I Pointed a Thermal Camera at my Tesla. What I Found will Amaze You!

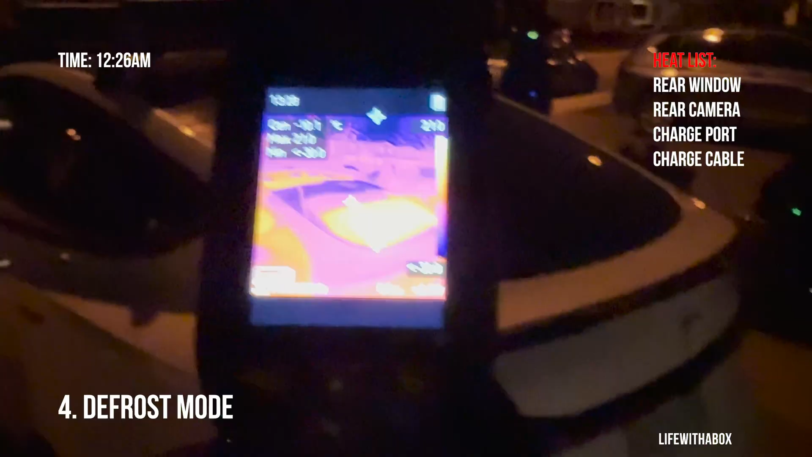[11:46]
not heated and
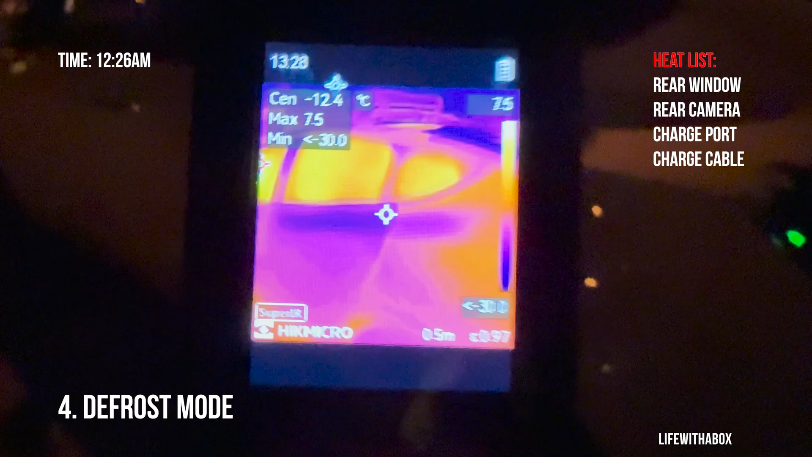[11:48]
then of course the windows are hot just because from all that energy in
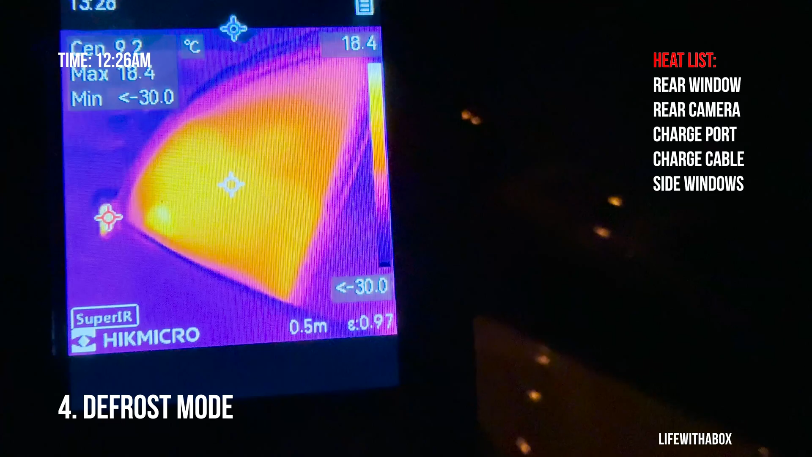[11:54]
On screen: max 18.4°C, scale top 18.4°C
the cabin that's been heated and then all that heat also trickles to the roof
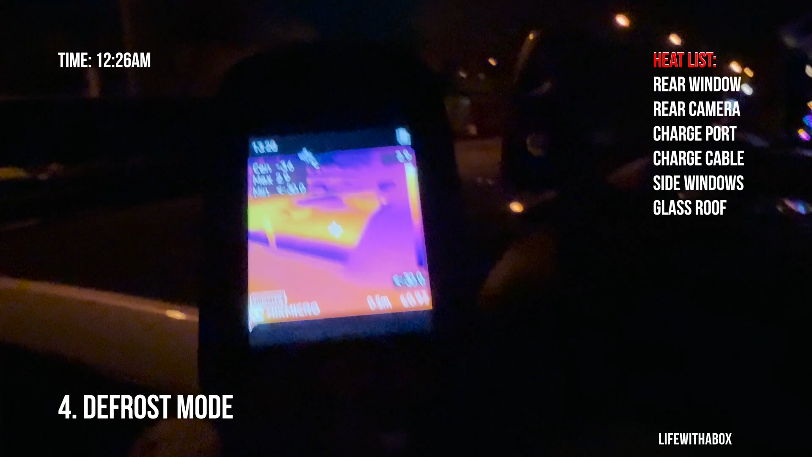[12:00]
and then if we make our way to the mirror
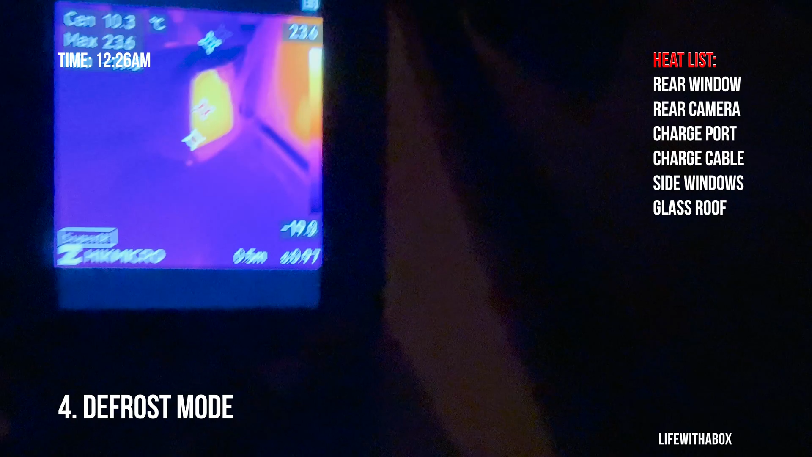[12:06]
mirror again it's getting pretty hot now we are
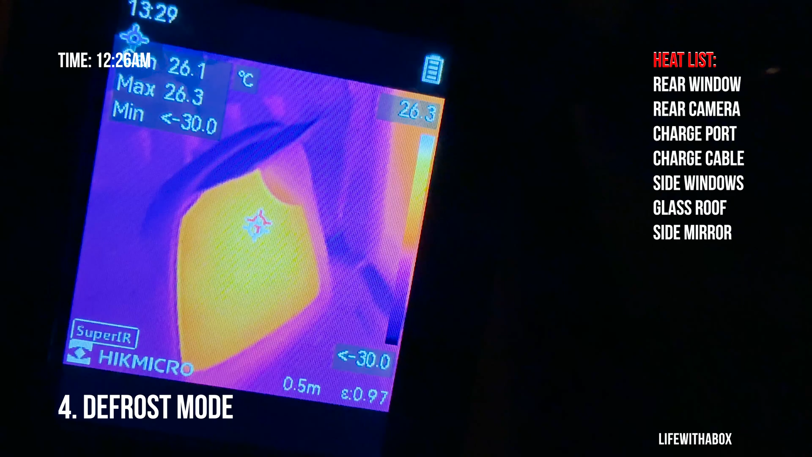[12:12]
On screen: max 26.3°C
26 degrees on the mirror that is really hot and then interestingly enough
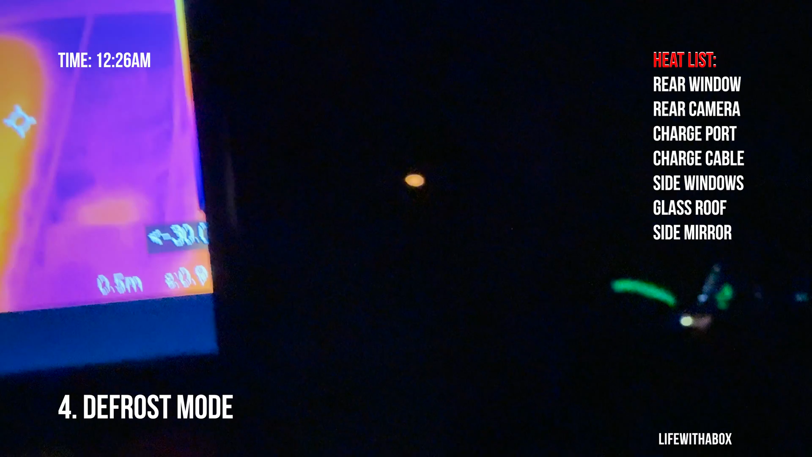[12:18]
the pillar camera is not really on there's no
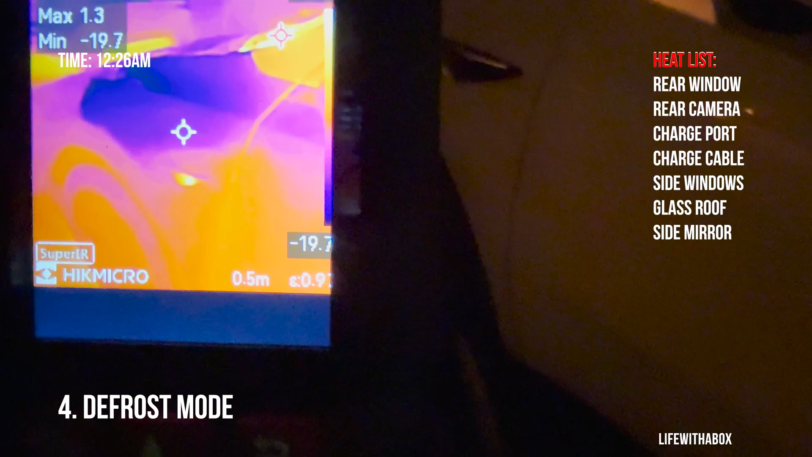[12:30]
still got that red hot front camera here on the turn signal
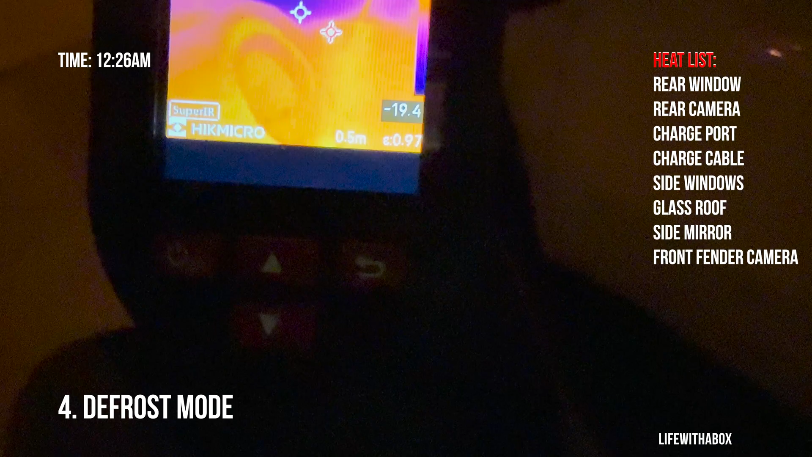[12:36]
so front wise nothing on the hood is heated
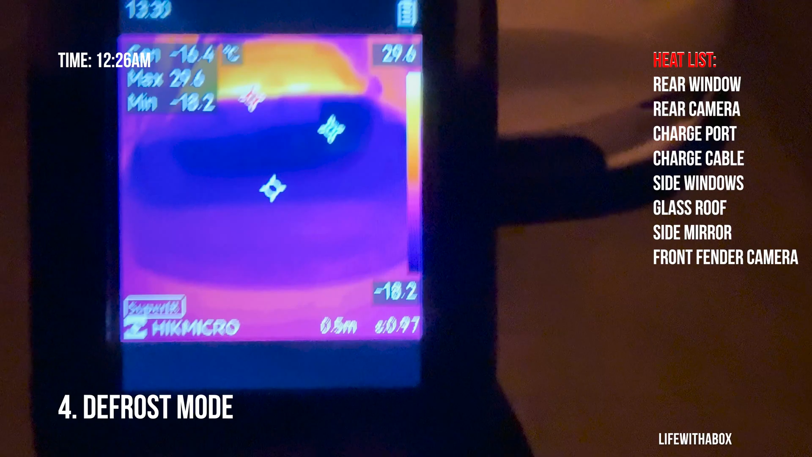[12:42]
On screen: spot -16.4°C, max 29.6°C, min -18.2°C, scale top 29.6°C, scale bottom -18.2°C
that's why there's always snow built up on the hood and if we go up to here
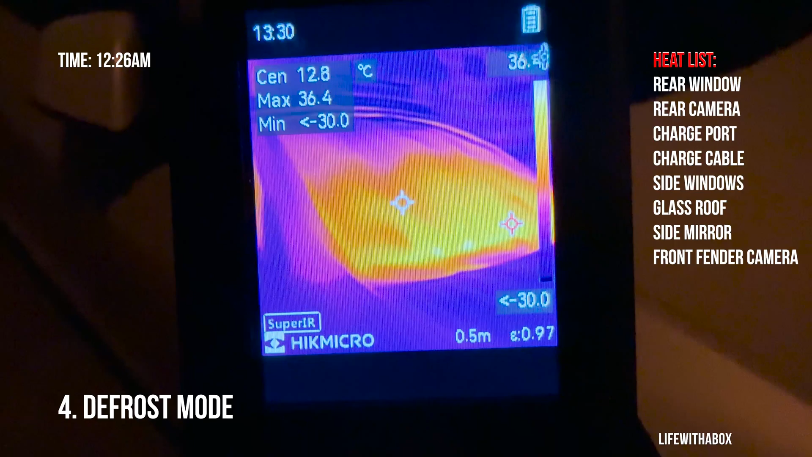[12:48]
On screen: spot 12.8°C, max 36.4°C
the front windshield is super hot and
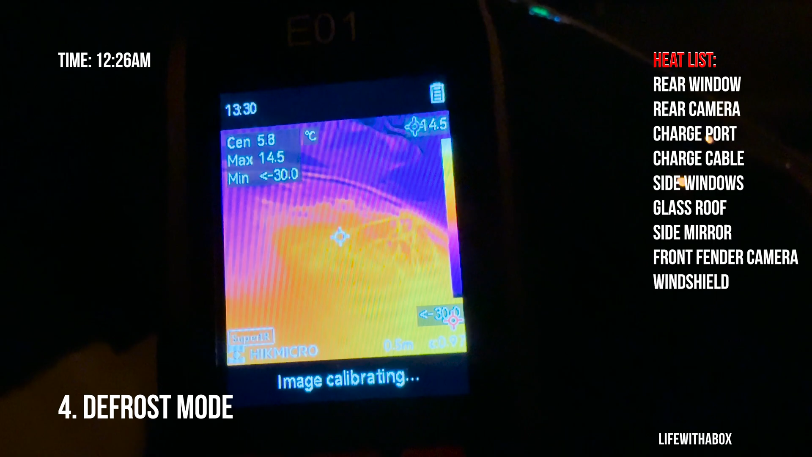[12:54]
On screen: spot 5.8°C, max 14.5°C
if you take a look doesn't seem like the defrost mode turns on the heated wires for the front camera
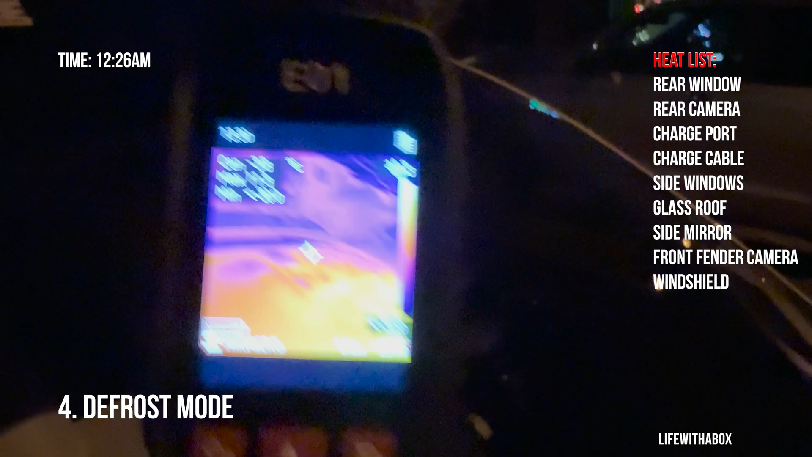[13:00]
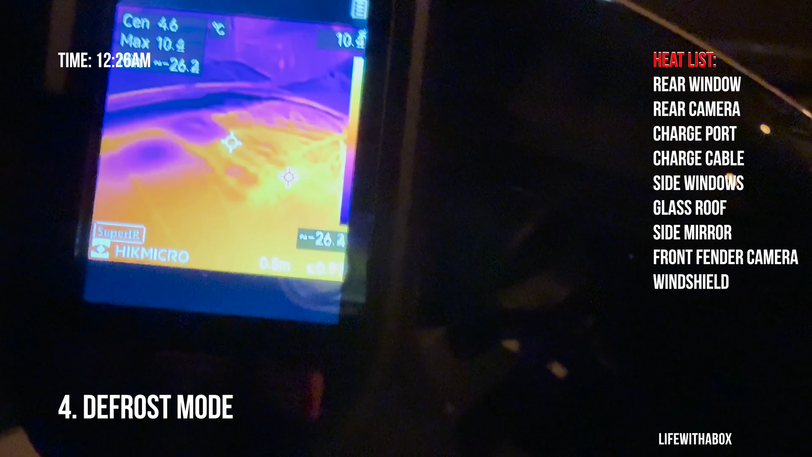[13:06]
yeah it doesn't seem so so in defrost mode the front
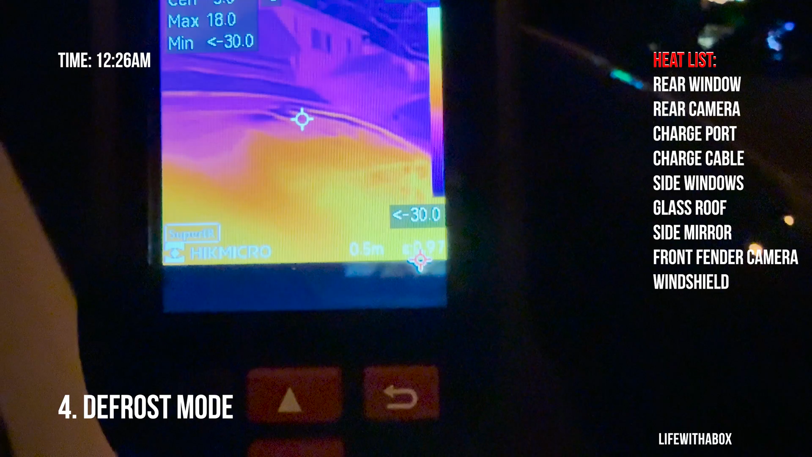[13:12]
camera heating elements do not activate and
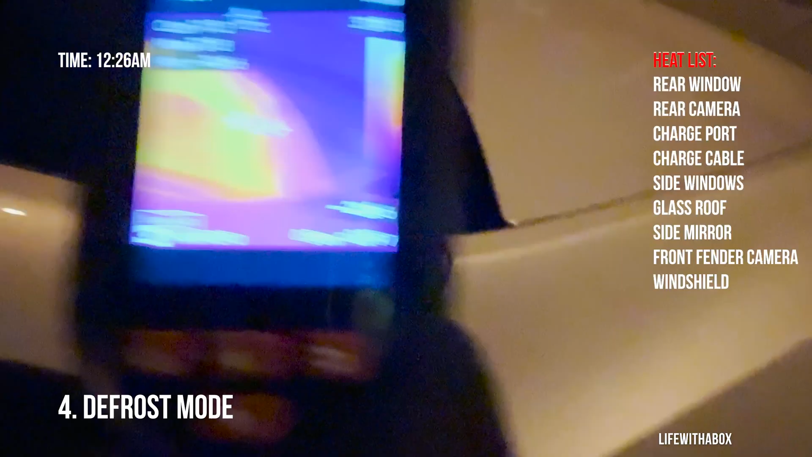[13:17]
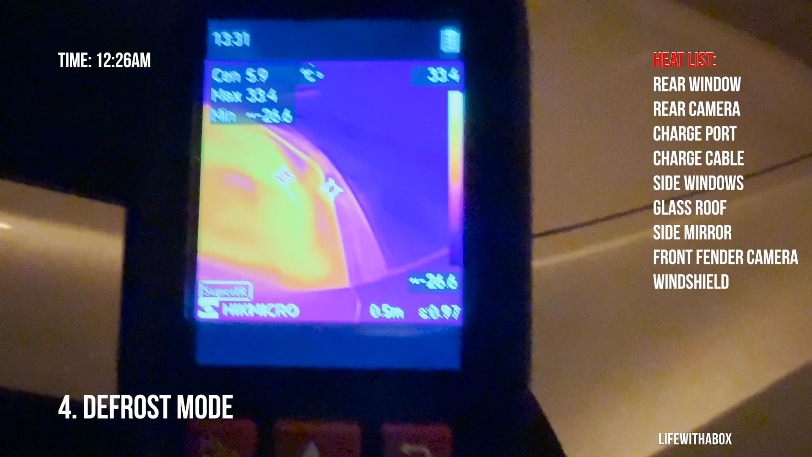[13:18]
On screen: max 33.4°C
the wiper wiper elements also aren't activated interesting
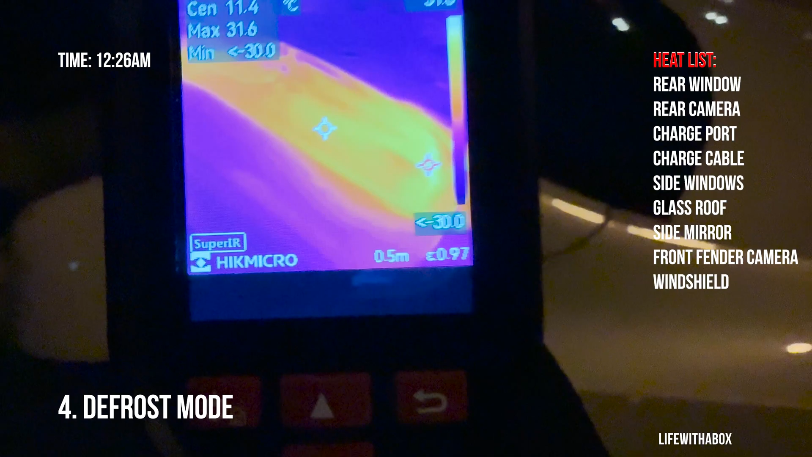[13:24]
and then let's see that side camera is
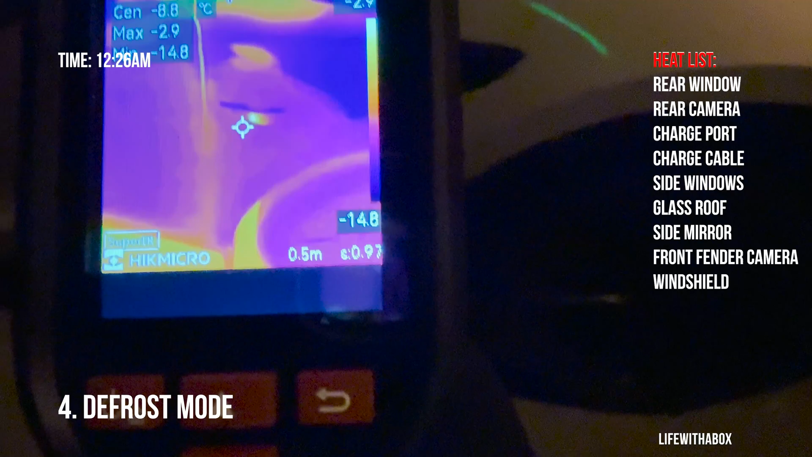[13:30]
still hot and looking at the pillar here that side